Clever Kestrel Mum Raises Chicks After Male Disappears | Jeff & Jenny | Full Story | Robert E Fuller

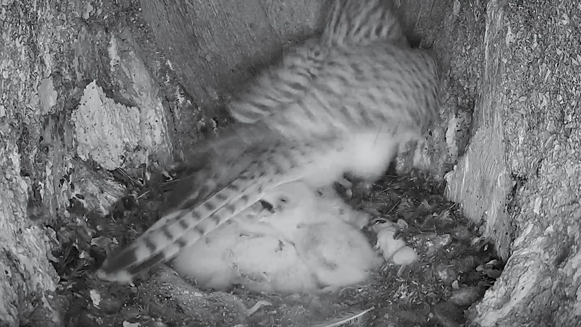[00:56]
The chicks are only a few days old.
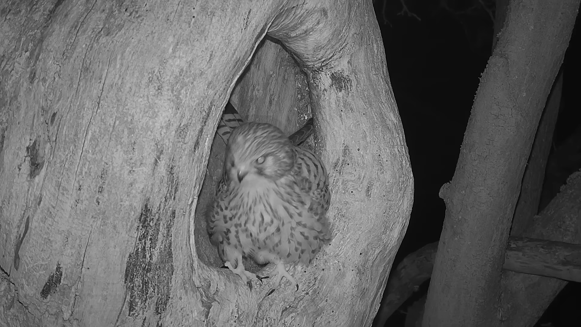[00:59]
But Mrs Cares disappears.
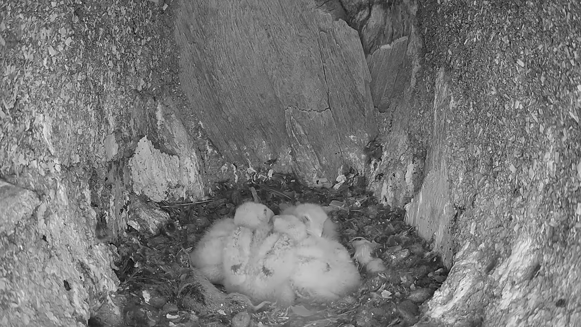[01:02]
Leaving Jeff and his siblings at risk. When Mrs Cares hasn't returned ten hours later, I decide to intervene.
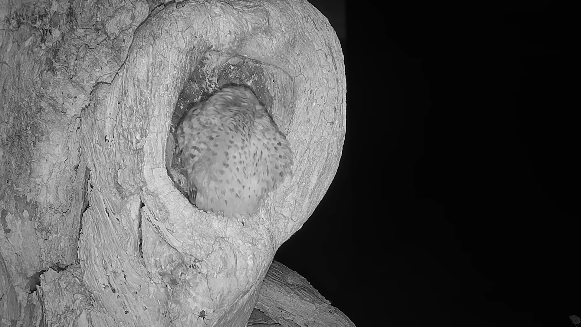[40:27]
But when she falls asleep, she doesn't hear a barn owl landing on the branch.
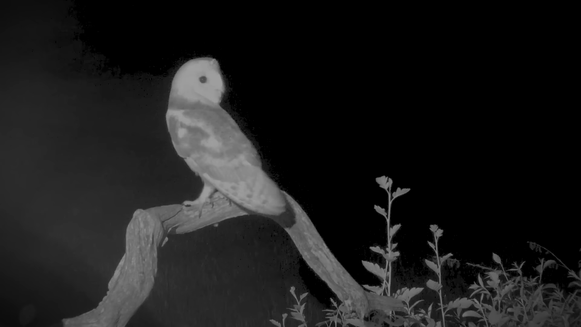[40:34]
Barn owls fly almost silently.
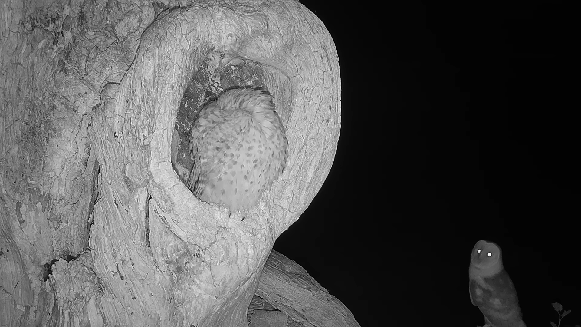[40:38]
So it's only when it takes off she reacts.
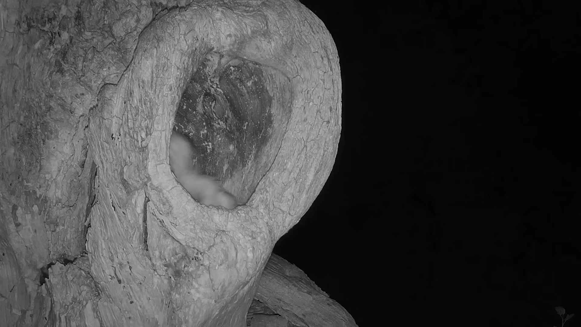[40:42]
Just as she's swiped into the nest. Kestrel struggled to see in the dark. So Jenny looks completely bewildered.
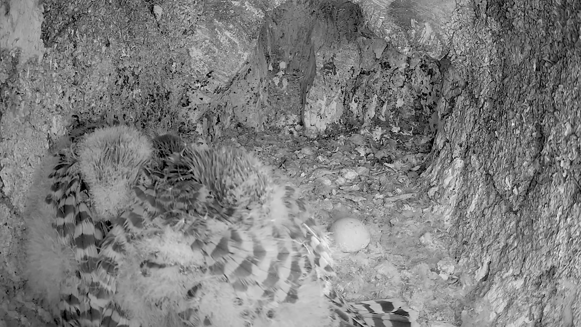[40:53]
But her chicks are safe and sound inside.
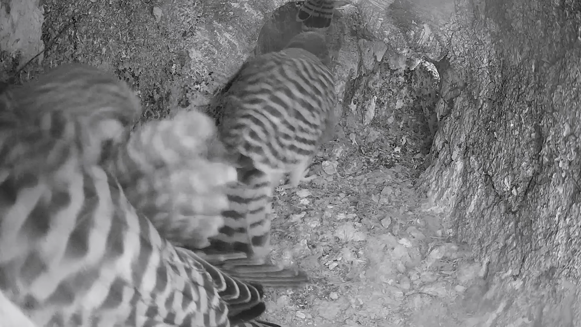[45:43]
They're now a month old and look ready to fledge.